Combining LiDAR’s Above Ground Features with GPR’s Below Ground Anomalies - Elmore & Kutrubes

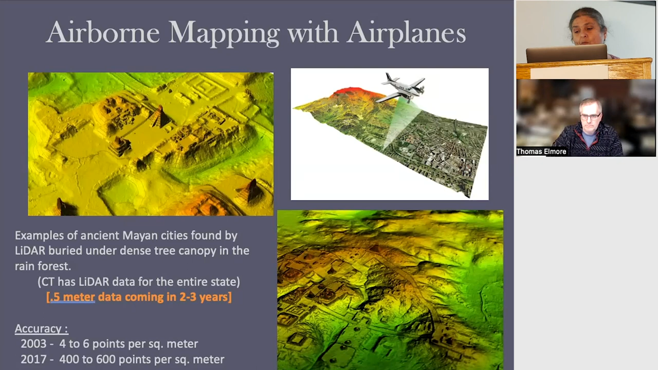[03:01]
maybe 4 to 6 scans, you know, points per meter, square meter. And now we're up to maybe about 400 to 600 points per square meter. That's a big improvement, 100 times. With the drones, their accuracy is improving too.
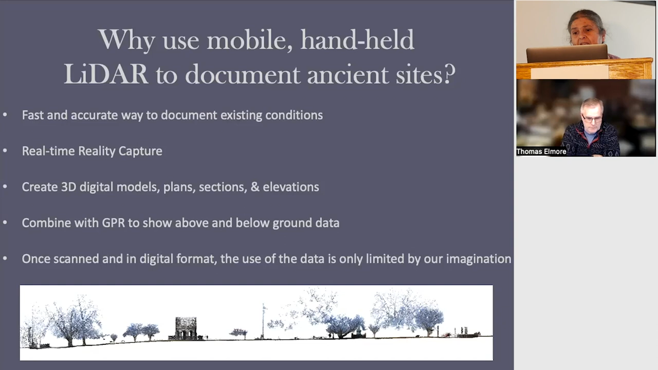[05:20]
And it is probably the most versatile way of documenting these sites, other than, say, 3D photogrammetry. And below, you see a LiDAR scan of Truro Park, of what's its, you know, what's above ground. And we're trying to combine this, what's below ground. Enter ground penetrating radar. Well, radar has been around since the, you know, mid to early 70s, mostly for military use. But now, you know, it's since like the late 70s, early 80s, it developed many commercial uses.
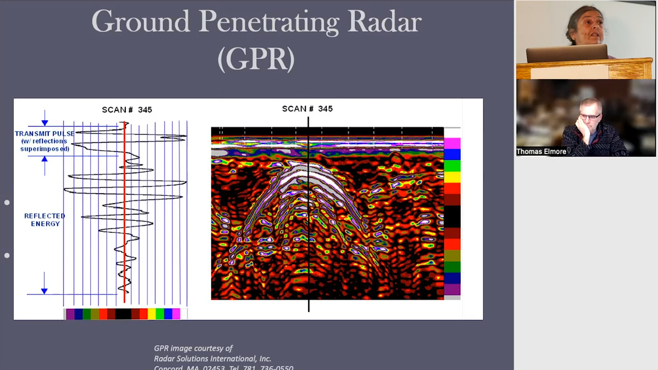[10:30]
instead of always like visually inspecting radar, it leads you to a lot of frustration because it's subjective as hell. So here we go. This is what we, this is our second method of interpretation.
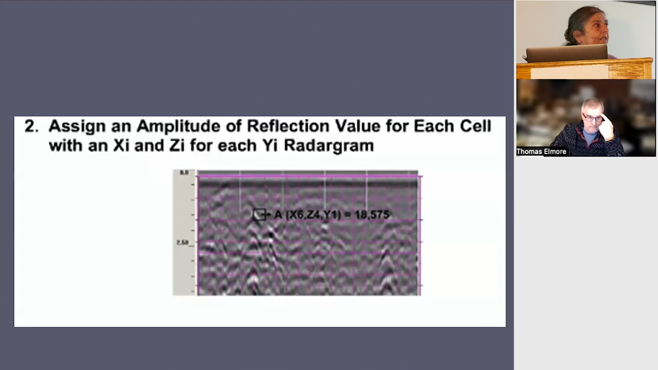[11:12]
And then what we go and do, here's our line that we're on, and says, okay, let's look a couple cells forward,
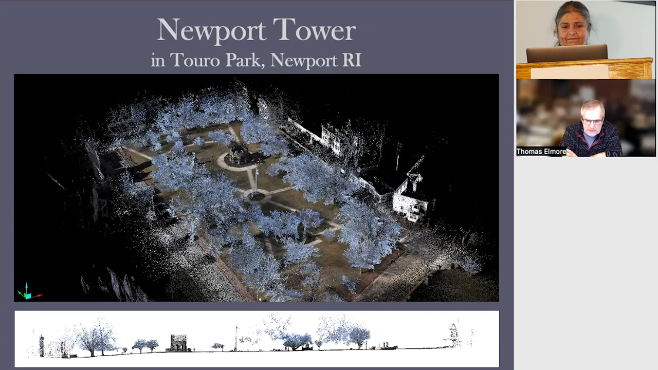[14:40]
Hence, the scene on the bottom is a cross-section, again, of the scan, but manipulated in a way to create a cross-section. And as a landscape architect, that cross-section on the bottom would take me half a day. Once my data is captured, that took about 15, 30 seconds.
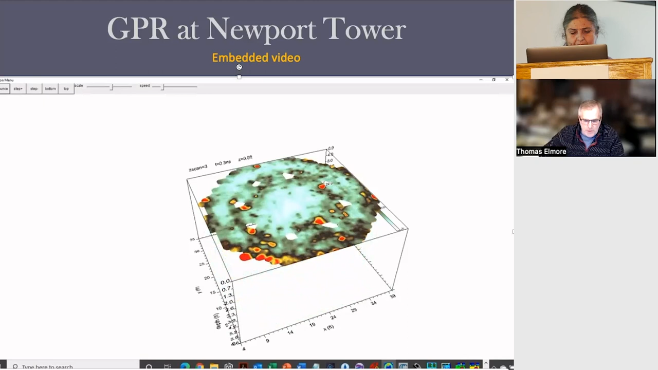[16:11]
3 years ago on the first project that Doria's team, specifically Cameron, Russ and I worked on a cemetery in Longmeadow, he presented his data, which is similar to this, to the client. I was so impressed. I asked so many more questions than the client because I saw so much application. And as you look at the red anomalies here, the red reflections, I said to Cameron after the meeting, how can we get your data into my software?
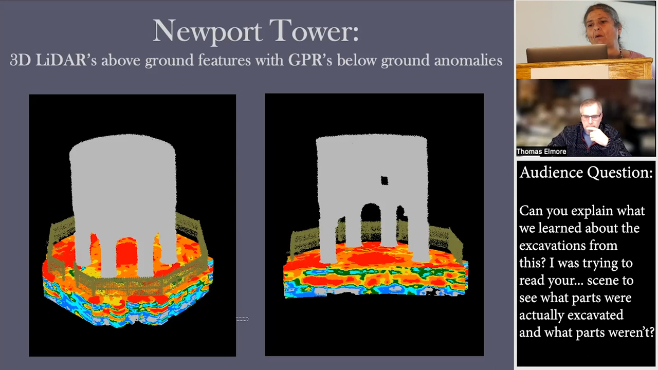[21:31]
And with radar, you need context. So by combining the LiDAR with the GPR, it gives the GPR context. It's a very powerful tool. And so you can kind of see the shadow of the thing, and you can kind of see boulders underneath. This kind of appears as a continuous layer.
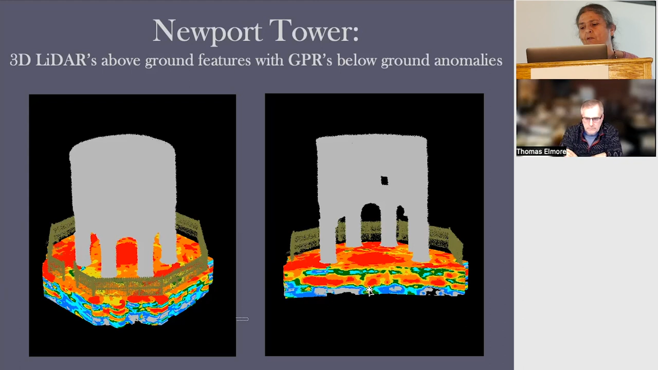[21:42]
I will show more there. In this particular visualization, this is from the top looking down.
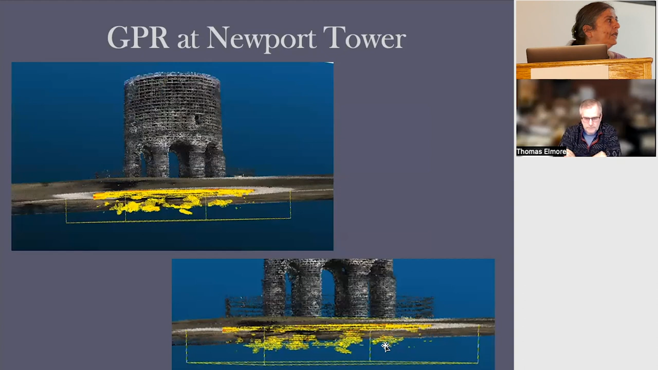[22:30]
So you have, you know, boulders there, and you get a column there, and there's an enlargement of it. I mean, that's the neat thing about the LiDAR is that you can zoom in. You have 300,000 points, so you don't lose resolution when you zoom in. Here is another shot. Again, here's a tower. Here's a cluster of, here's a cluster of boulders, another cluster of boulders beneath that column, another cluster of boulders, another. So every column, you can see an area of higher
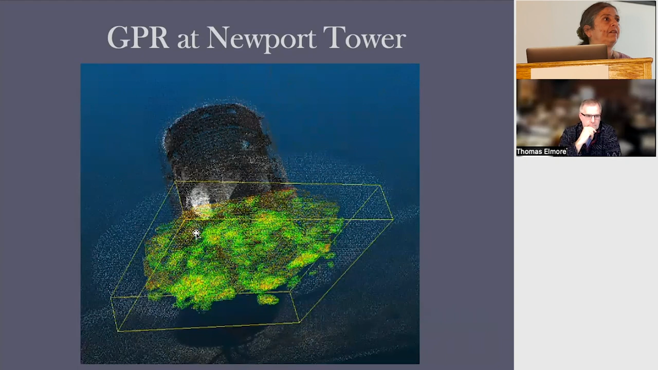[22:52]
amplitude reflections beneath them. Remember when I said, oh yeah, that looks like a horizontal layer? The first survey we did find a horizontal layer. I thought initially it was bedrock, but it looks like that there is like in between the columns, there's like another layer of small stones to level out at about 4 feet or so, maybe a little bit, you know, just under 4 feet in the middle of it,